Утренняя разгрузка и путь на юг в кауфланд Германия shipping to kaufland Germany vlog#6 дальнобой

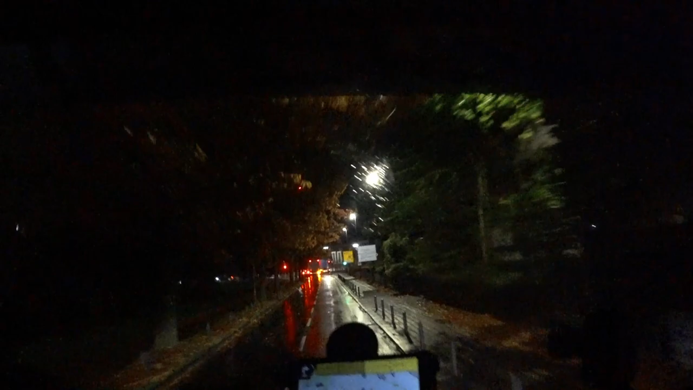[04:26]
Так что надо быть внимательным. Смотреть по сторонам, чтобы не было товарищей полицаев.
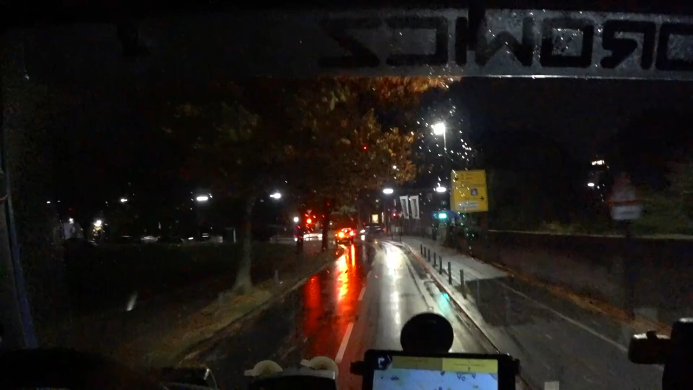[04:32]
Все вот на этом вот повороте, блин,
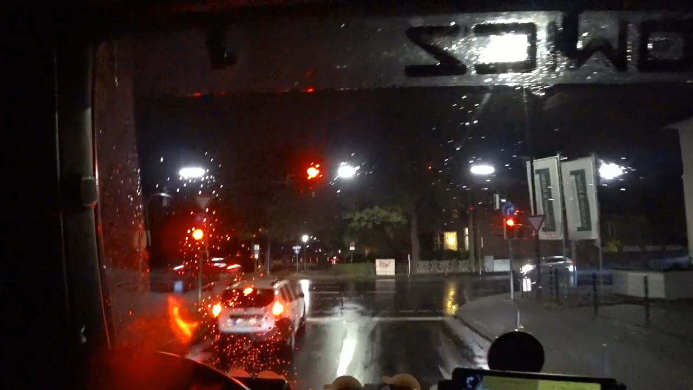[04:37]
я как-то поворачивал и не заметил, что там слева стояли полицаи.